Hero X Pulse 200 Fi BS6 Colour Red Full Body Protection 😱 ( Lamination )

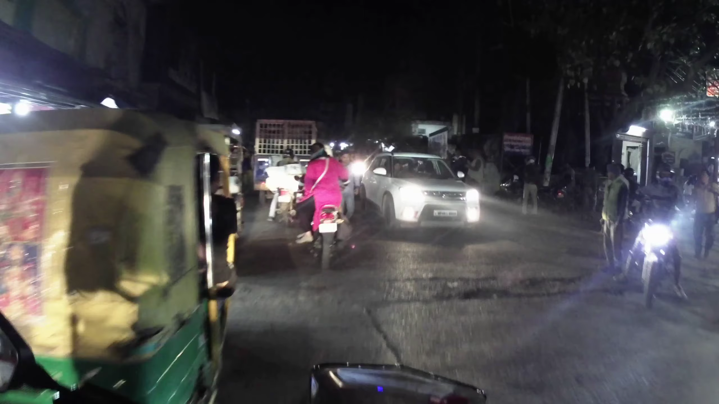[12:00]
गय बोले की वाई सुभए के निकल हुआ है फानली अब जाके टाइम बिला है
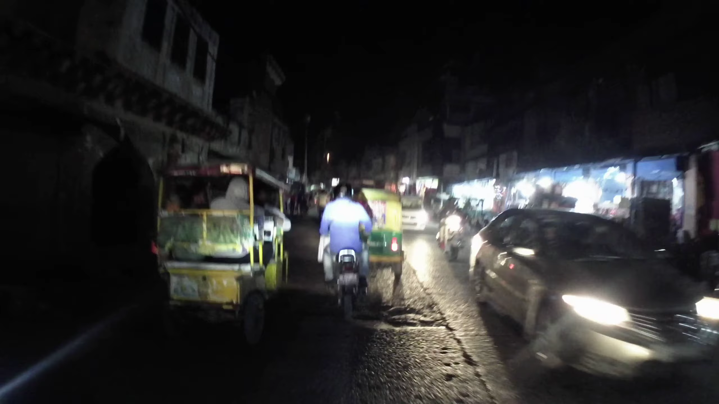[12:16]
आप देख सकते हैं रोड़ों पर कितनी भीड है एक टाहर है ना उसकी भीड जादा मुझे ऐसा रखता है
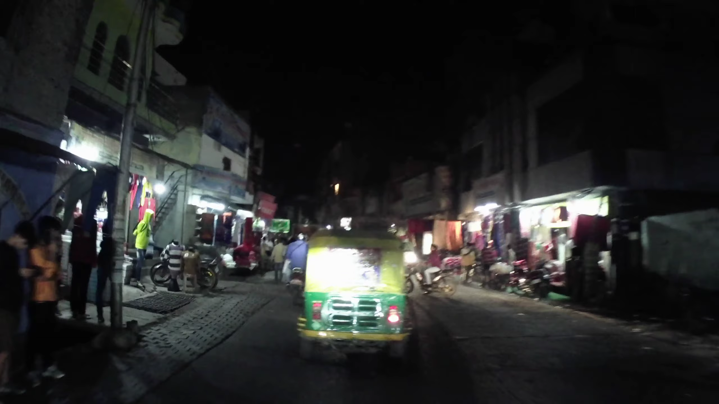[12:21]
दीवाली निकल के गई है कि यहां तक में भीड मिलेगी इसके बाद हमें आई थिंक भीड नी मिली चाहिए
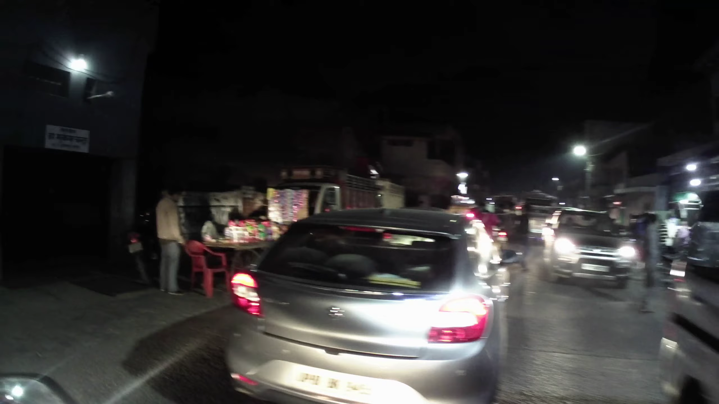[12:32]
कि अब पुरानी गाड़ी होती ना होतों में निकाल देता है से सच में मज़ा आ रही है मज़ा